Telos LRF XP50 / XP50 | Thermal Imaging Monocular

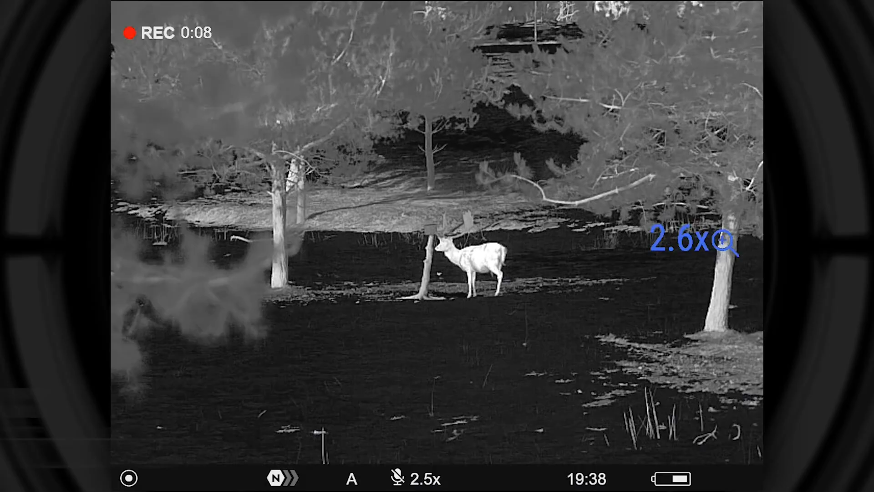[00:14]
Its unique adjustment rings allow for smooth zooming and precise focusing of the F50
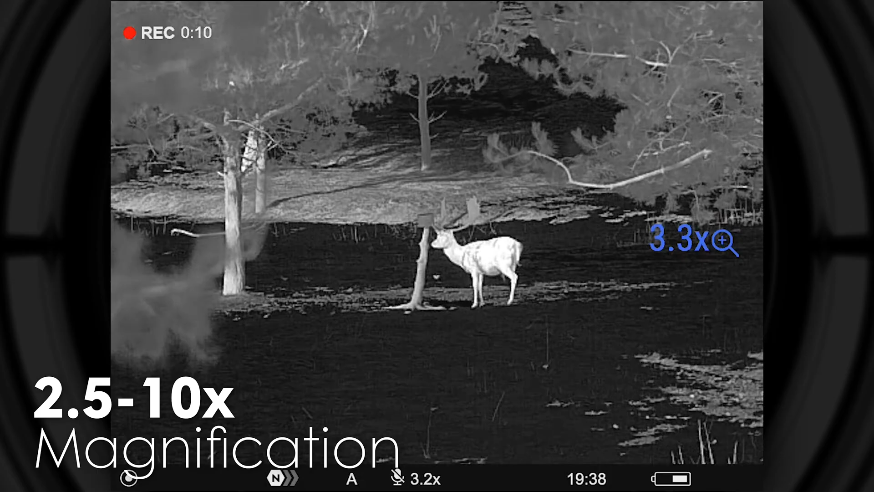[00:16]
1.0 objective lens with 2.5-10x magnification.
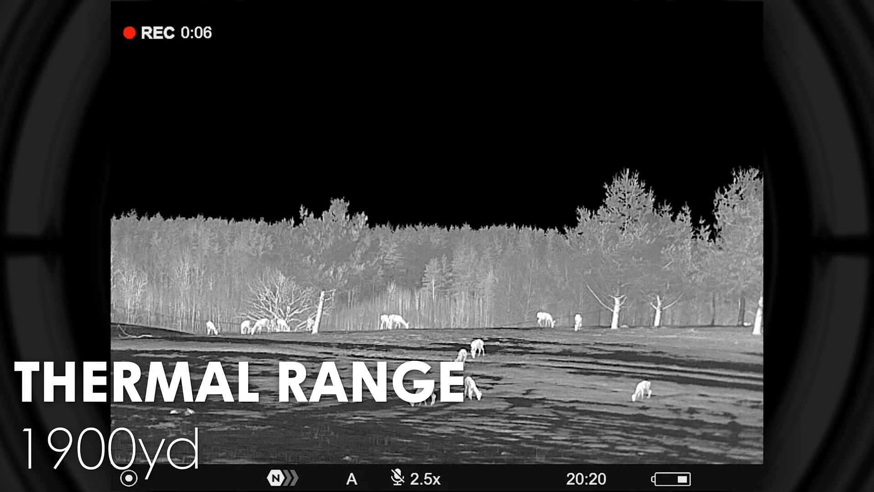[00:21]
Its 1,900-yard detection range and built-in 1,000-yard laser rangefinder make the Telos LRF XP50 excel in long-range viewing and target acquisition.
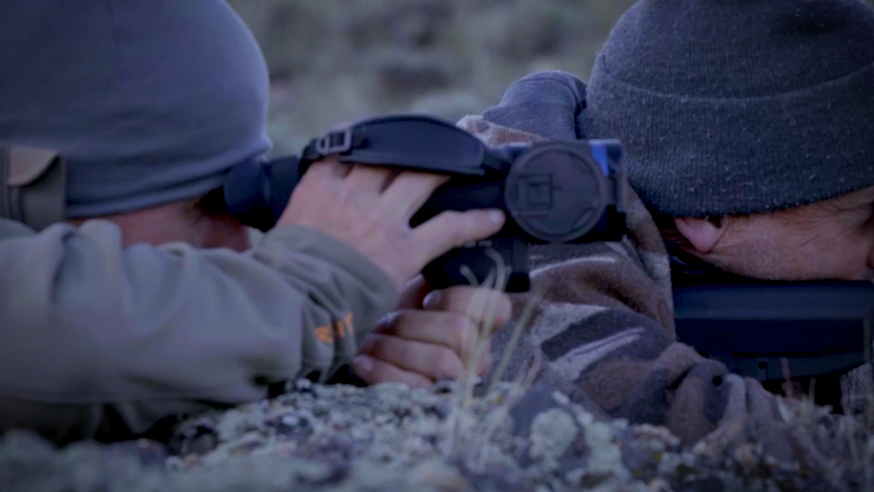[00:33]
The Telos boasts the strongest components of any of its previous devices yet,
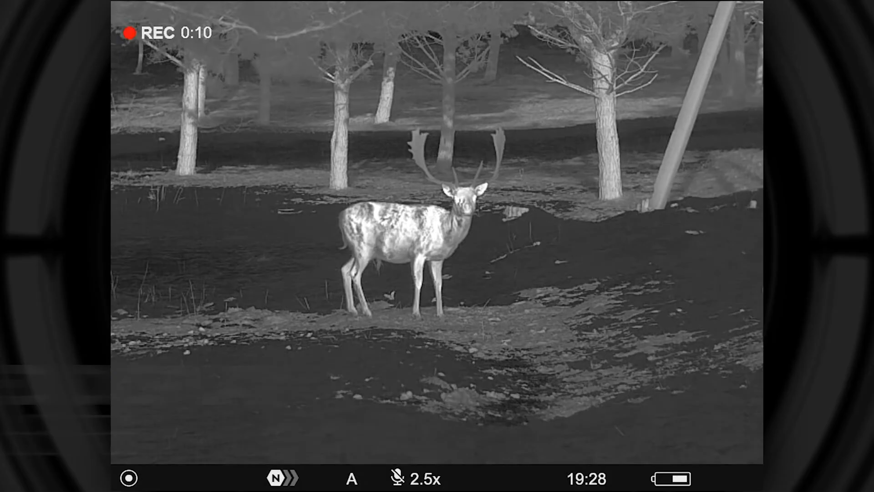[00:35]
starting with a 1024x768 AMOLED display,